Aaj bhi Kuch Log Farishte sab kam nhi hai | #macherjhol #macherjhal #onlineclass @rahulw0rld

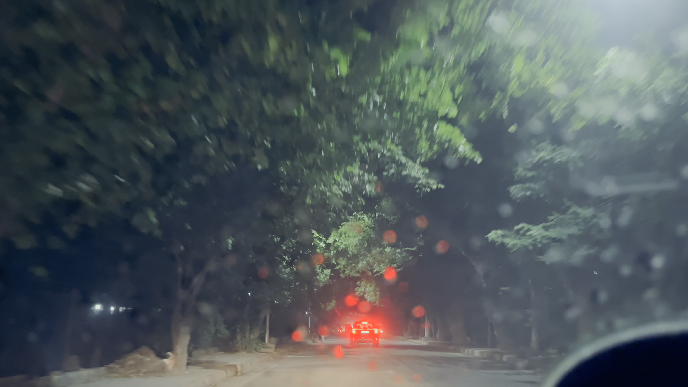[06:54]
अब एकदम से बारिश चालू हो गई।
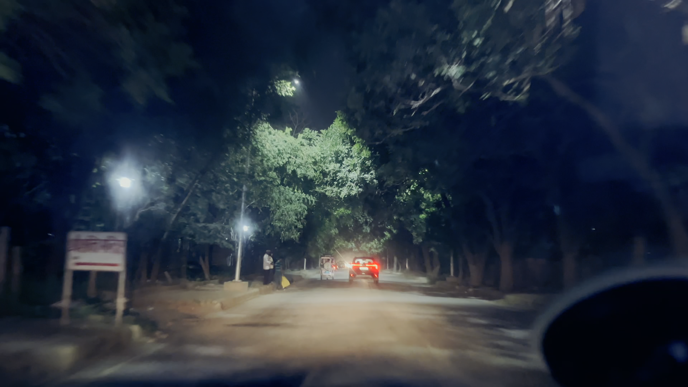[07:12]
इतना बढ़िया मौसम हो रखा है, वैसे सही है, हल्की फुल्की बारिश है, चलाने में मज़ा आता है ऐसे बारिशों में। कहाँ जा रहा था मैं, रोड बोल रहा हूँ, कभी कभार भूल जाता हूँ।
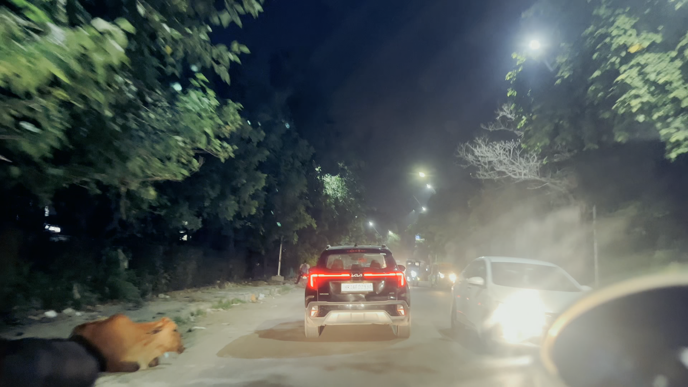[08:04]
ओहो, पहुंच गए। लो आते टाइम फंस गया भाई, बहुत गंदा जाम लग रहा है, बहुत गंदा जाम में फंस गया।
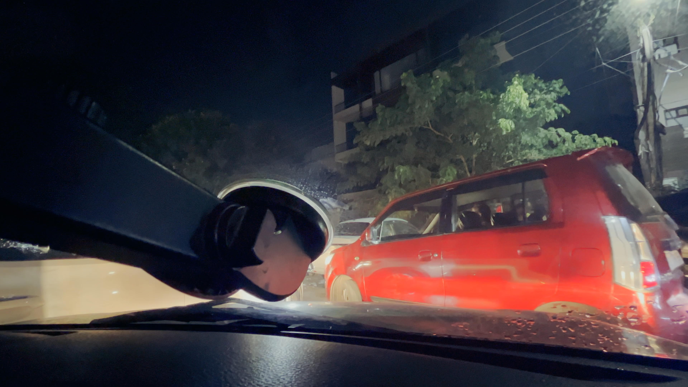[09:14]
और बहुत देर तक इस गाड़ी ने और इसके सामने और एक स्कॉर्पियो था, ये दोनों गाड़ी ने फंसा रखा था। अगर ऐसे ही गाड़ी चलती रही तो फिर कैसे लोग चलेंगे?